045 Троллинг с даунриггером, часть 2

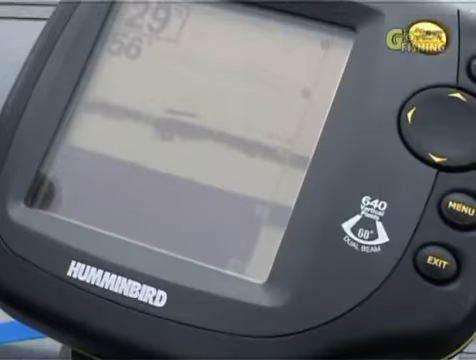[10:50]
На самом деле это именно эхолот показывает груз даунриггера. Если мы приподнимем груз, мы сразу увидим на экране эхолота, как у нас эта линия пойдет вверх.
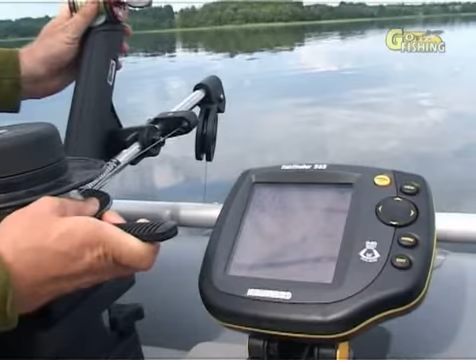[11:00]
Если приопустим, она пойдет вниз. Для того, чтобы хорошо ловить, как мы уже сказали, надо обязательно видеть груз даунриггера на эхолоте.
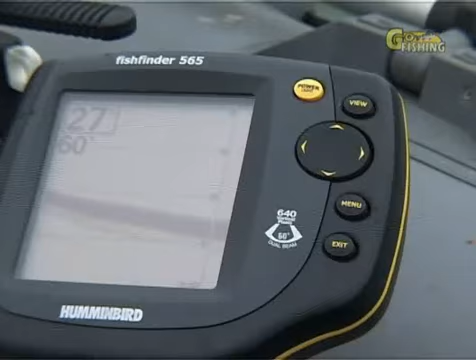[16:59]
Вот я кручу его. Сейчас должен появиться груз даунриггера.
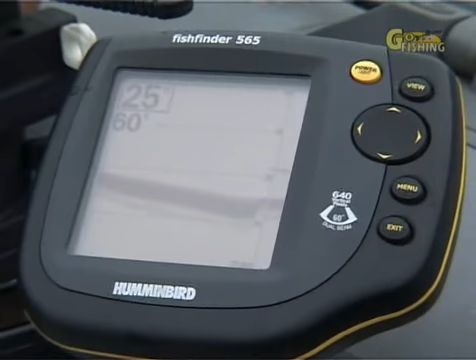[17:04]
Ну вот он появился. Вот таким образом мы уже подстроили. Сейчас еще немножко. Ну вот уже хорошо видно.
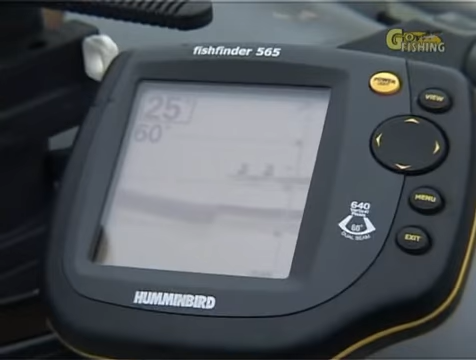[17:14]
Сейчас мы опустим груз даунриггера. И вот эта линия, которая идет сверху, она опустится вниз. Вот. Вот она начинает опускаться. Вот мы видим.
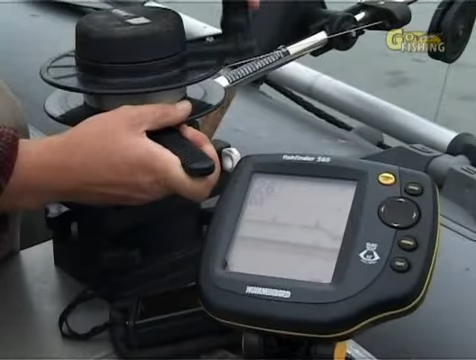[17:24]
И мы можем даунриггер сейчас провести ровненько над самым дном. Вот линия. Если у нас подъем дна пойдет, мы подмотаем даунриггер. Сейчас я специально пойду, чтобы подмотать. Вот. Вот теперь подматываем. Вот сейчас вверх пойдет. Все. Теперь достаем груз даунриггера.
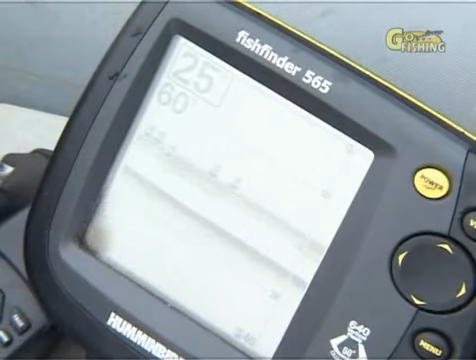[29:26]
На самом деле это не рыба. Это эхолот не может отличить груз даунриггера от рыбы.
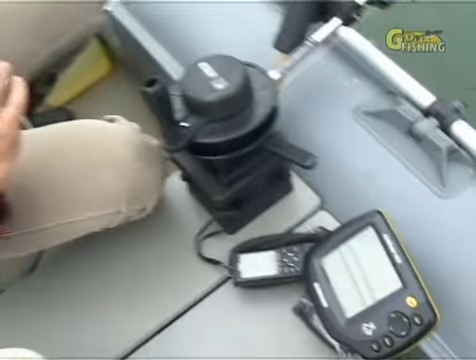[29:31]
То есть сигнал отражается очень сильно, и он это показывает, как будто рыба. Если мы отключим функцию Fish ID, то у нас просто будет линия без всяких символов рыбок.
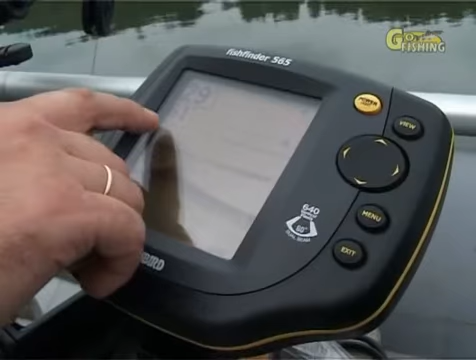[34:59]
Вот у нас дно, вот эта линия, это у нас груз даунриггера. А вот эта линия, это мы видим на эхолоте нашу колебалку, которая парусит и поднялась выше груза даунриггера. Что мы сейчас сделаем? Чтобы вот это снивелировать, мы сейчас возьмем Во-первых, мы можем уменьшить длину отпуска, то есть мы сделали довольно-таки большую длину отпуска, и у нас колебалка получилась выше.
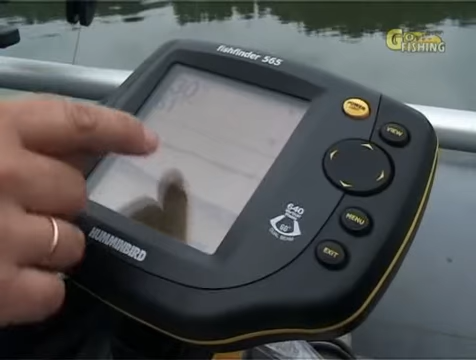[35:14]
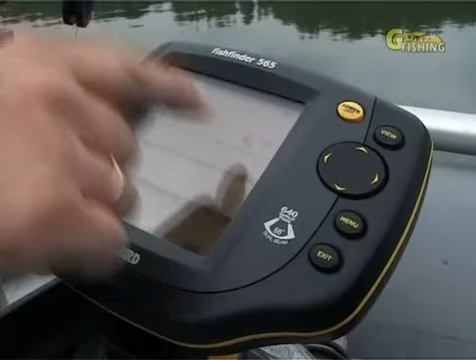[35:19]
Вот сейчас проходим в районе рыбы, может быть, и поклевка будет, но это, скорее всего, какая-то белая рыба, скорее всего, лещ.
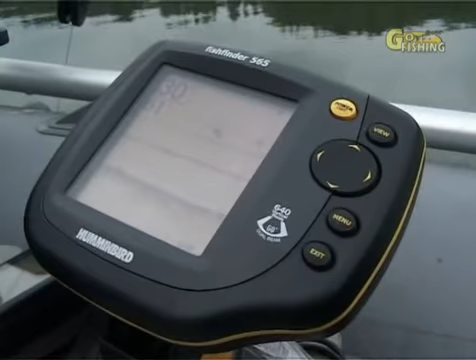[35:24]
Что мы сделаем? Мы сейчас можем уменьшить длину отпуска, и у нас тогда вот эта линия опустится ниже.
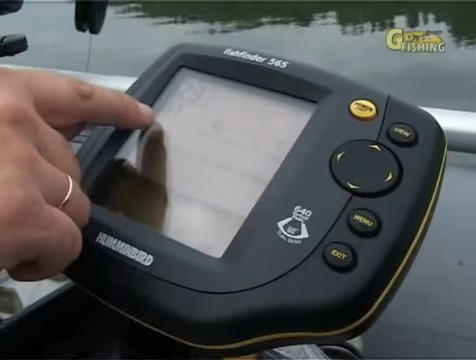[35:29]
Вот сейчас мы достаем наш груз. Ой, приманка пошла вверх.
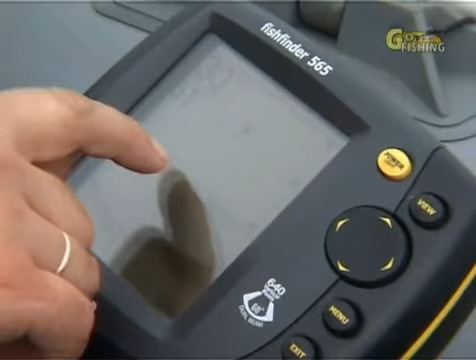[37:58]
верхняя жирная полоса, это полоса от груза даунриггера, а тоненькая внизу полоса, это наш воблер Minnow.
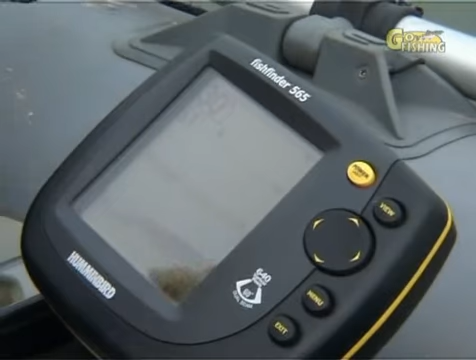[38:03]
То есть он у нас идет сейчас ниже груза даунриггера. Вот что мы хотели сделать, то мы и сделали.
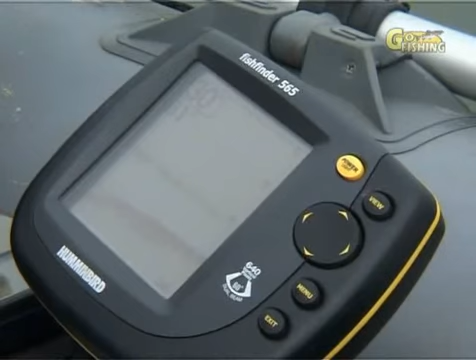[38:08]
И сейчас мы змейкой пойдем вдоль самой бровки. Вот мы сейчас идем глубину уменьшать.
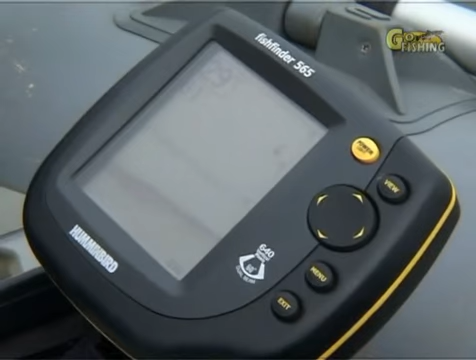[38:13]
Сейчас у нас линия дна и линия груза даунриггера начнут сходиться. И мы начнем идти змейкой. Во время ловли мы постоянно должны смотреть. Если у нас линия дна и линия груза даунриггера расходятся,
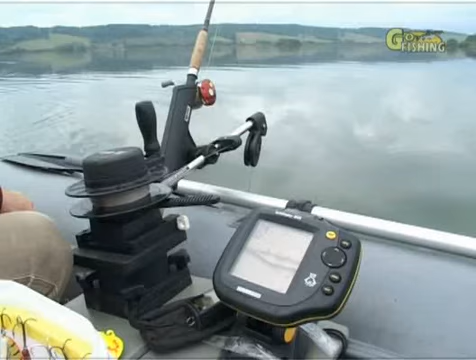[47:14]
Вот мы сейчас, как крылатая ракета, огибает складки местности. Мы тоже плывем с даунриггером, и у нас приманочка работает у самого дна. Очень интересно ловить с даунриггером на больших водохранилищах,